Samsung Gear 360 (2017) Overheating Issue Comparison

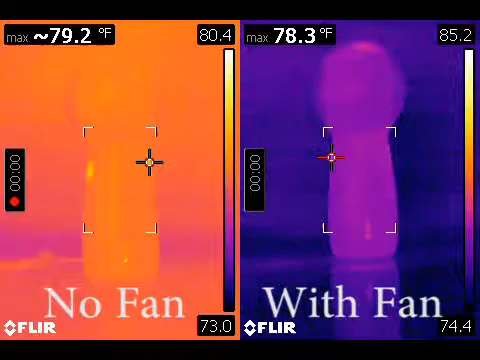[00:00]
The following is a thermal image of a Gear 360 2017 model Samsung camera to analyze the overheating issue that seems to be kind of common with this new camera. On the left, you have a Gear 360 in a 76 degree ambient environment with basically no airflow going on around it. On the right, you have the same Gear 360 recorded at a later time,
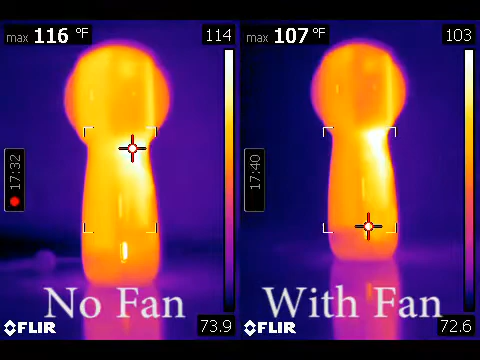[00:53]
Otherwise, the Gear 360 on the left is heating up much more quickly than the Gear 360 on the right, as you can see, and the Gear 360 on the left shuts down with the message Gear 360 overheating at about 118 degrees Fahrenheit. The Gear 360 on the right actually keeps recording continuously for an hour and 10 minutes before it was manually stopped, because the thermal imaging camera ran out of SD card space after about the 40 minute mark of recording.
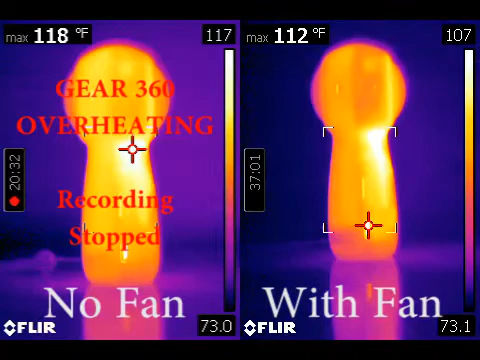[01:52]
shows clearly that the Gear 360 does not have enough self-cooling built into it. It relies on ambient air movement, whether this be outside on a hot, sunny day with some ambient air. It will probably continue to record for a long time, or indoors with a fan, ceiling fan, some type of air circulation to keep this thing going.